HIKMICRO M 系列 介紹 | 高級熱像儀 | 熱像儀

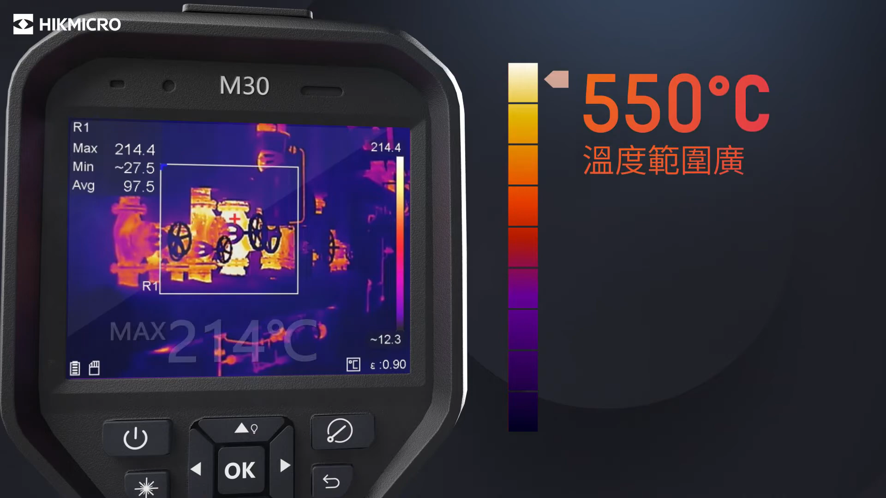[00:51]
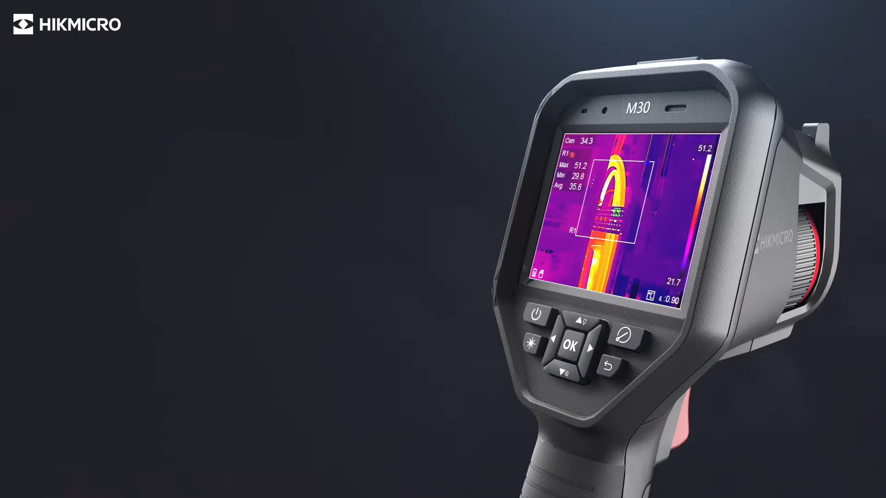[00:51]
The device supports both touch screen and physical button operations.
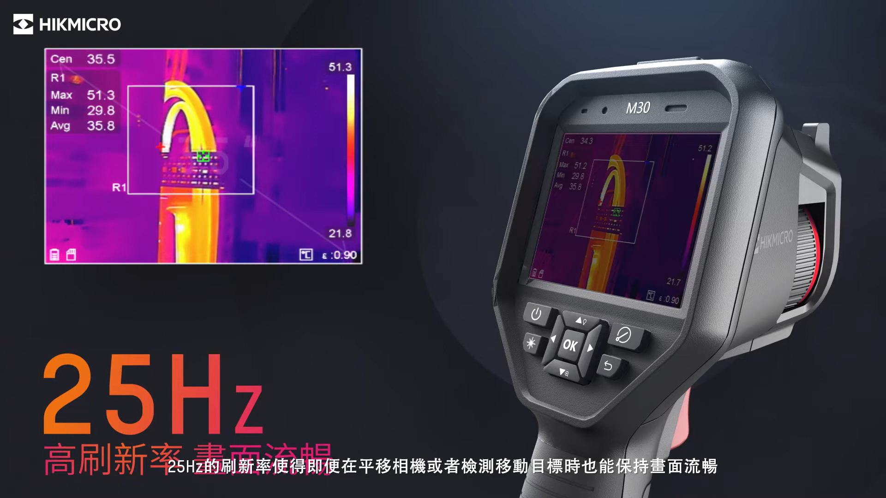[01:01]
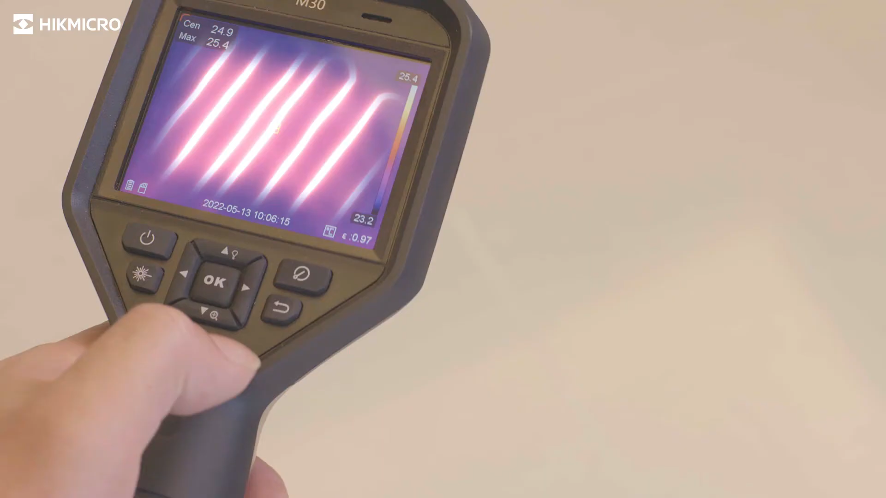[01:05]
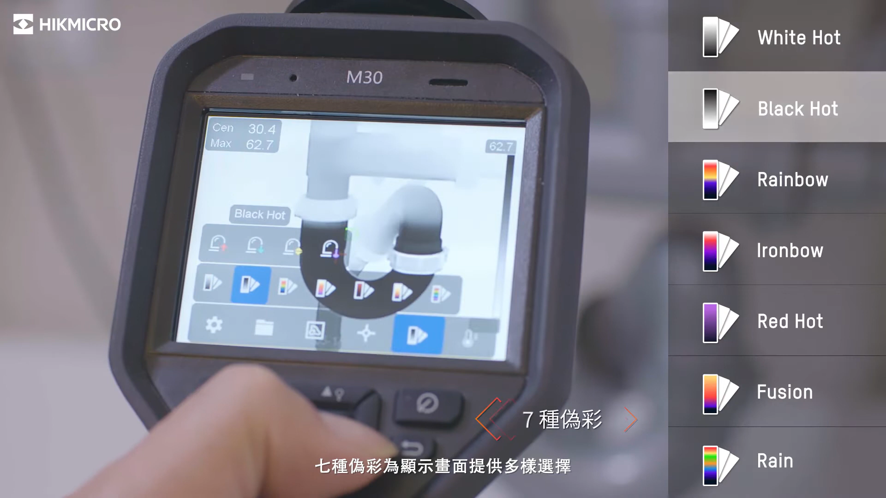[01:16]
Seven color palettes give different choices to display the image.
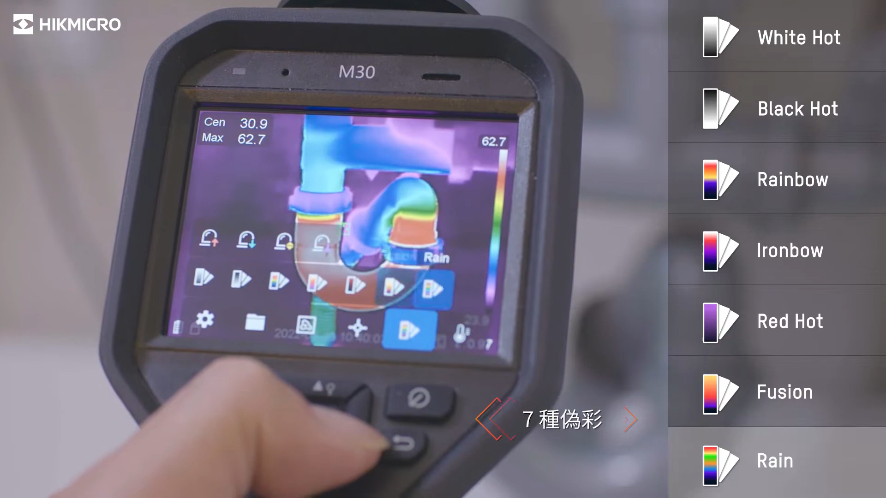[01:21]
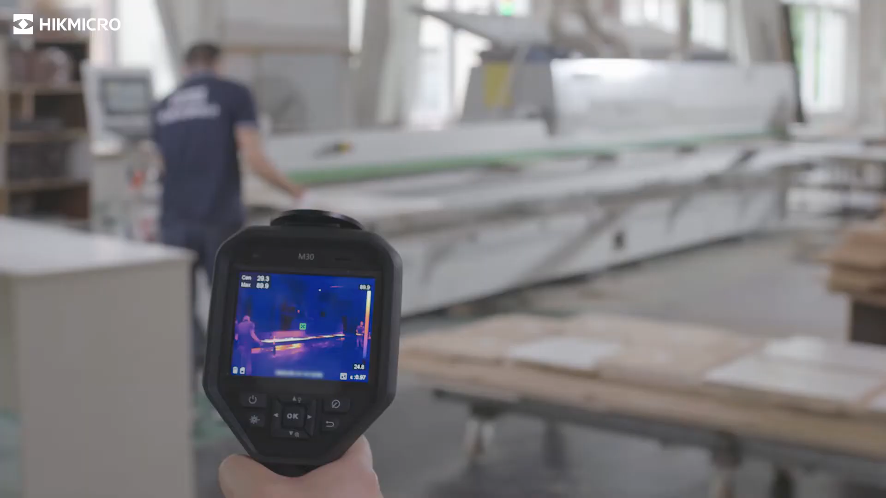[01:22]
The built-in speaker gives the operator audio alert to high temperatures.
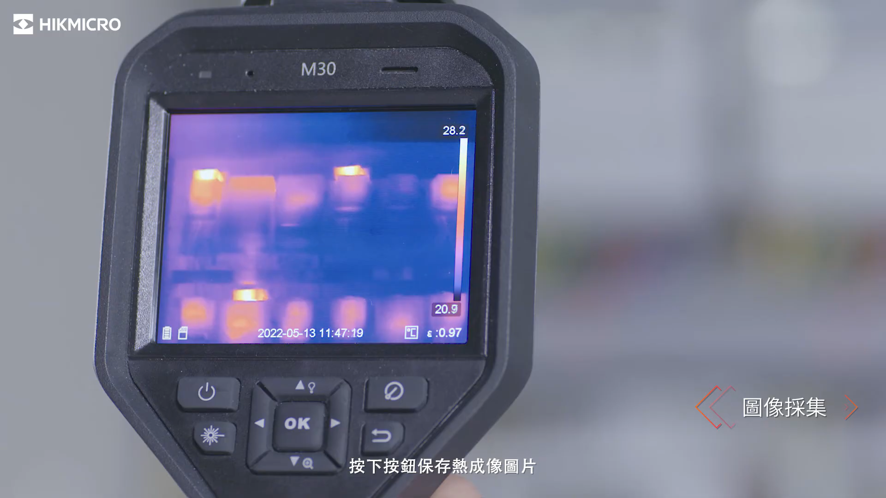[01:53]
Leave a text annotation with the image.